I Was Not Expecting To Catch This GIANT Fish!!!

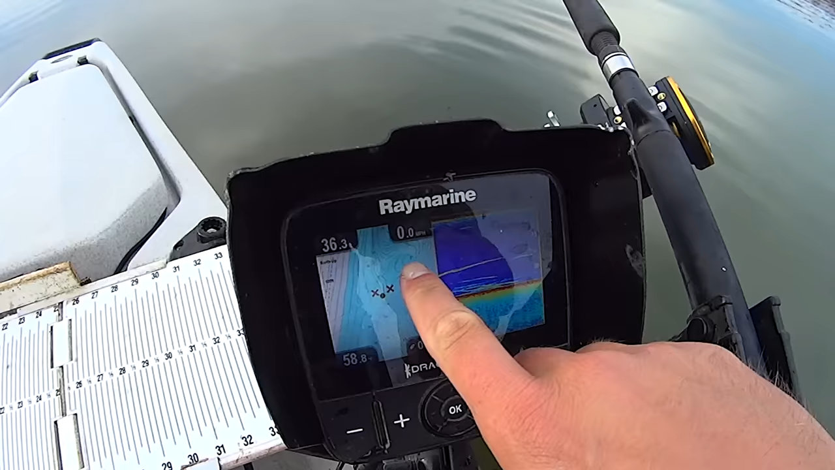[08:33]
and i'm gonna take my other camera here and show you what i'm doing here on the graph so there's a point that comes off right here and there's an old gully right here this old creek channel that i'm anchored down in 36 feet water temps 58
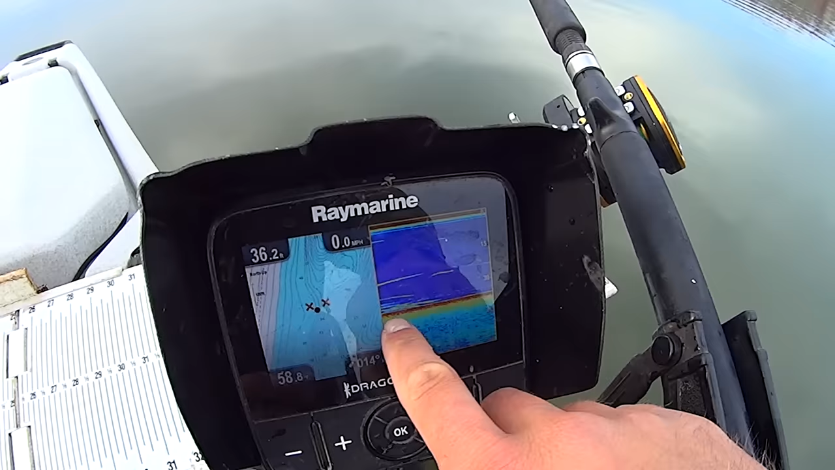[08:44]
On screen: speed 0.0 mph
there's some marks right through here and i've seen more bait working in and out through here so i had uh brought my bait rods with me today and i